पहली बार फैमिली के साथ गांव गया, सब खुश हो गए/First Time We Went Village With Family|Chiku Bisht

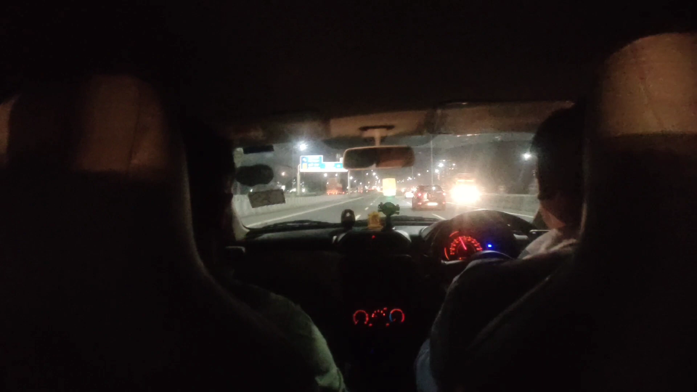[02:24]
अधाइड रात का ही नजा रहा है हाईवेवेश पर ने तो अब हम